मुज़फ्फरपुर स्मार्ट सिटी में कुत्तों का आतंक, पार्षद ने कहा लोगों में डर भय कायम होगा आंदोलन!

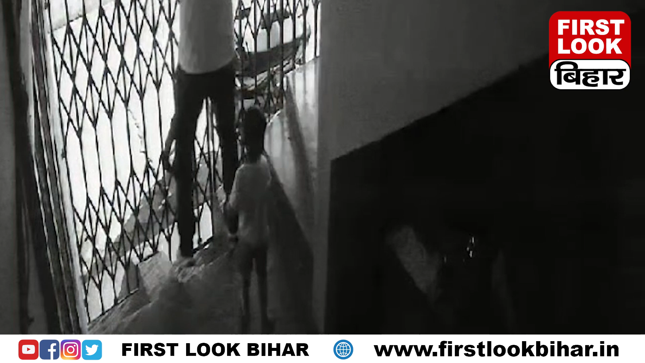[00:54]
ने आया जिसमें साफ्तोर पर यह दिख रहा है एक बच्चा जो है उसके पीछे-पीछे कुट्टा दोड़ने लगते
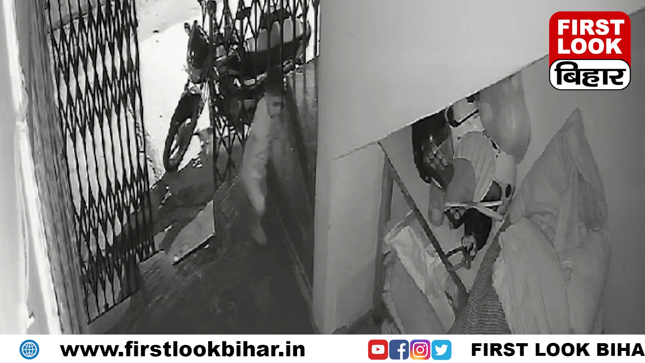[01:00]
हैं और बच्चा घर में चले जाते हैं वीडियो के हमने परताल की तो पता चला कि यह वीडियो जो है एक वीडियो वाद नमबर अठारा का दूसरे